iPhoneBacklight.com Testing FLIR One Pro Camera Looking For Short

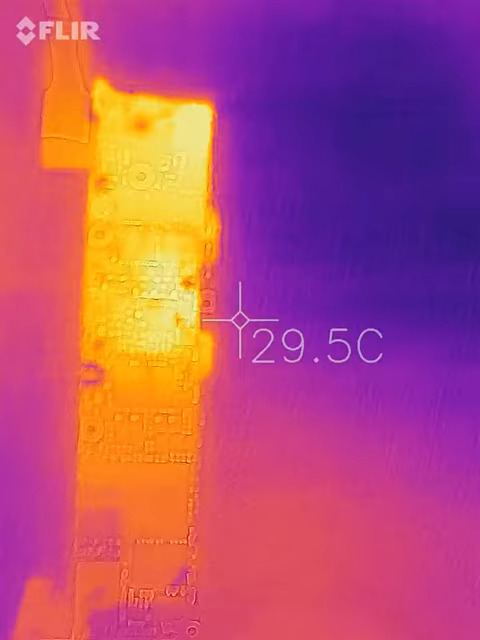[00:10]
On screen: spot 29.5°C
Here we have an iPhone 5 logic board which have a short, and we are testing the FLIR 1 Pro camera.
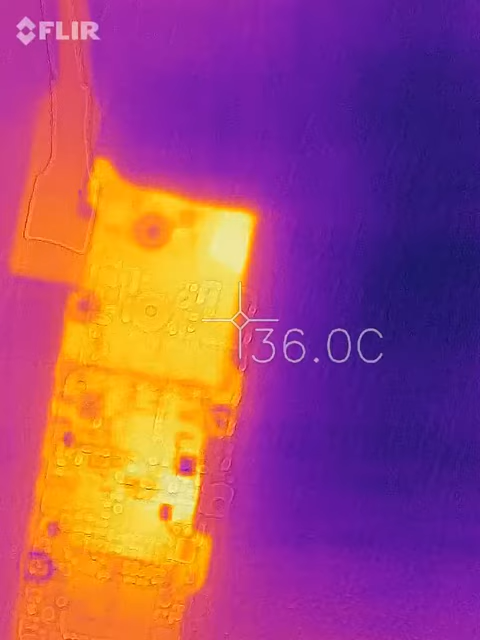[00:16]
On screen: spot 36.0°C
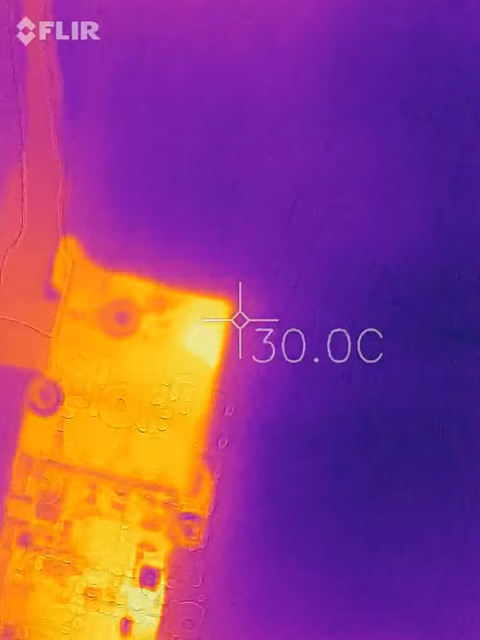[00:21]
On screen: spot 30.0°C
To try to detect the heating component.
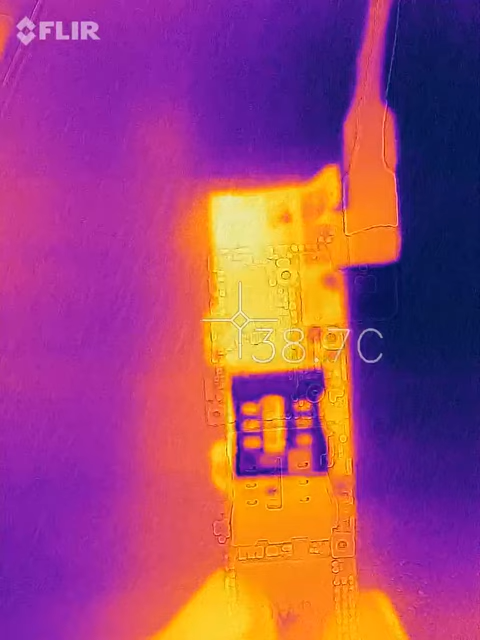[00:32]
On screen: spot 38.7°C
Not sure why this area is showing that it's heating.
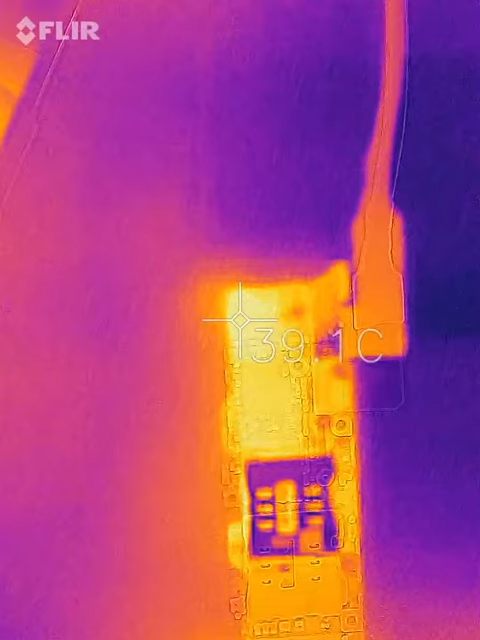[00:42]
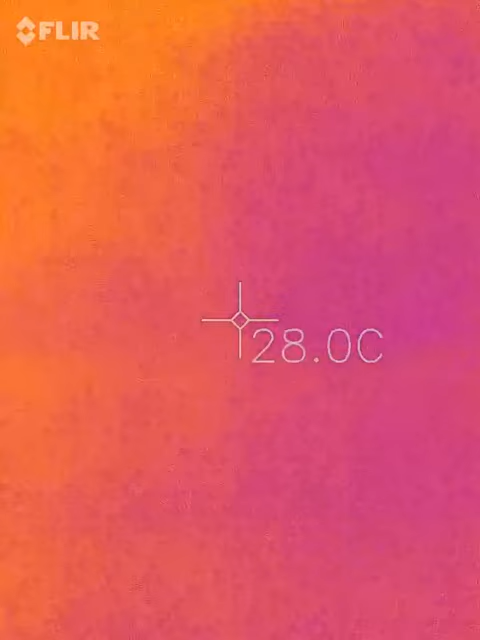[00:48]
On screen: spot 28.0°C
Yes, this area is heating, but possible because there is some power
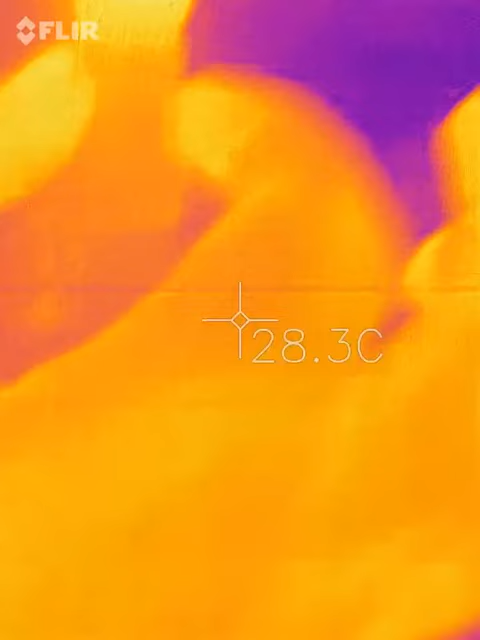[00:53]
On screen: spot 28.3°C
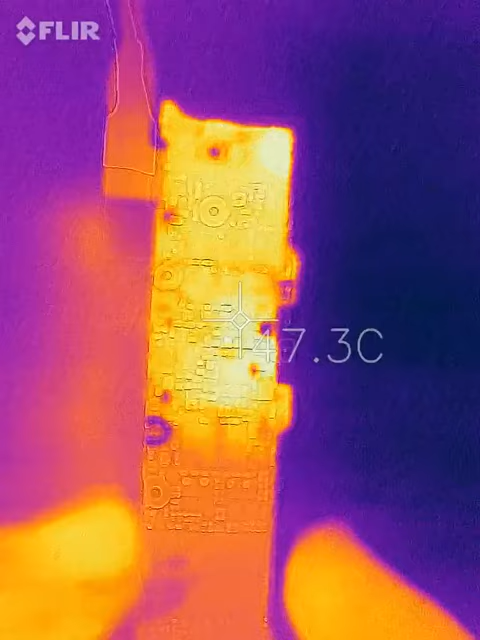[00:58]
in the layers, but the heating component is not that.
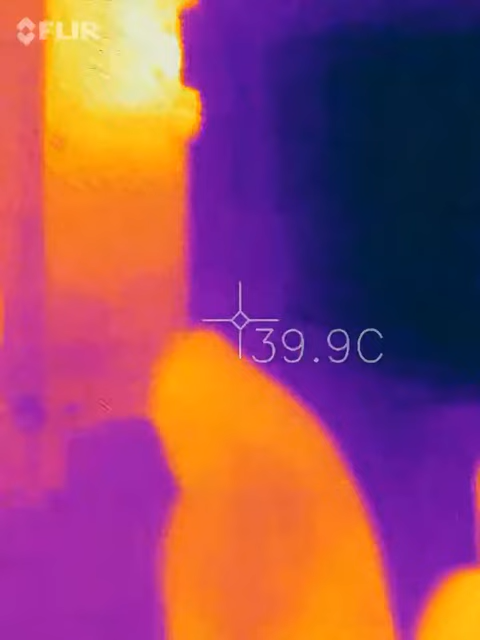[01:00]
On screen: spot 39.9°C
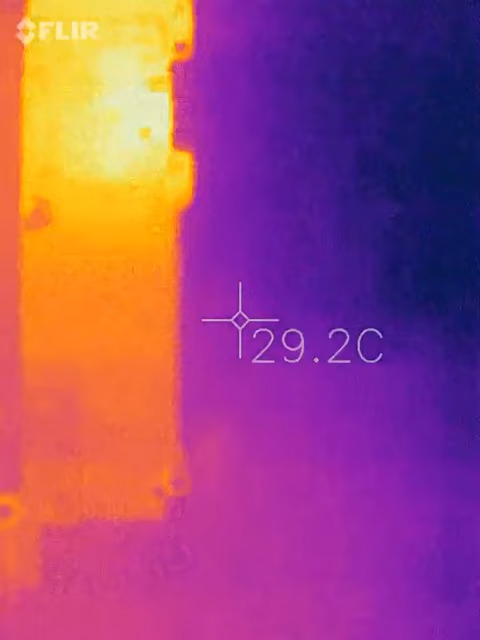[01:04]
On screen: spot 29.2°C
The heating component is in this area near the PMU, which I think is the active diode. Why the active diode is heating? It's because there is a short on VCC main. And to find out more precise, we need to connect
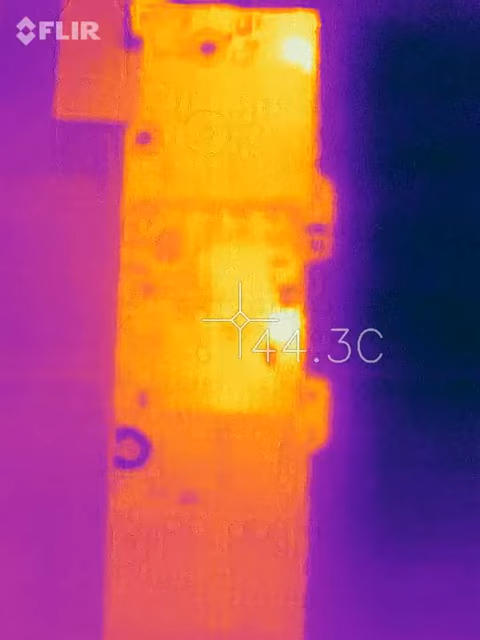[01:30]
On screen: spot 44.3°C
power to VCC main directly, not through the battery connector.